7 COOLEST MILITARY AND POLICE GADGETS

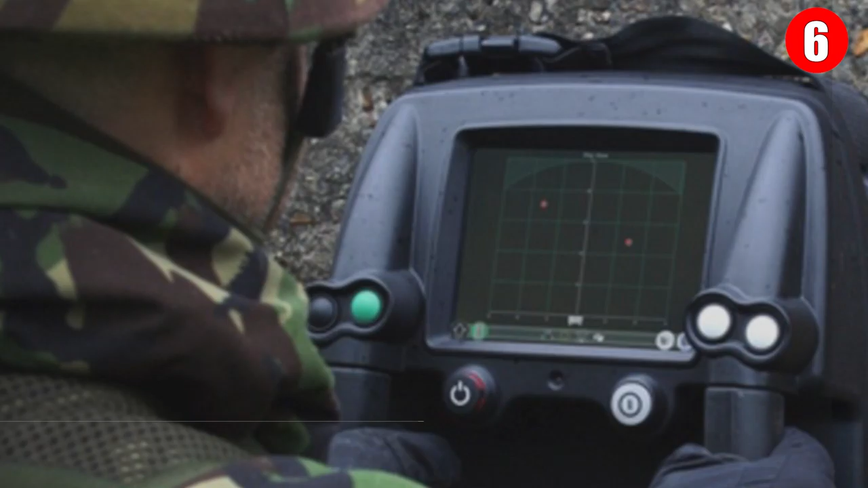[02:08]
From the fascinating yet creepy files, a British firm has unveiled a backpack-mounted radar that allows users to see through walls.
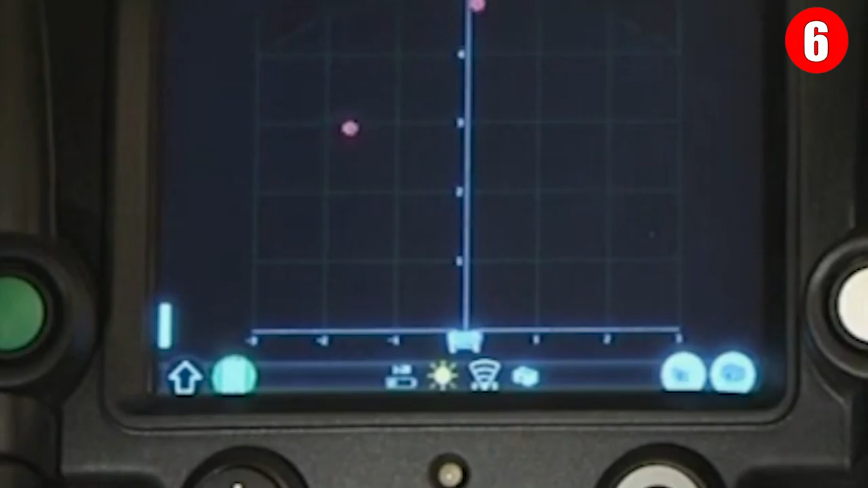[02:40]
While the technology is not new, earlier versions of the behind-the-wall radar have been on the market since 2006.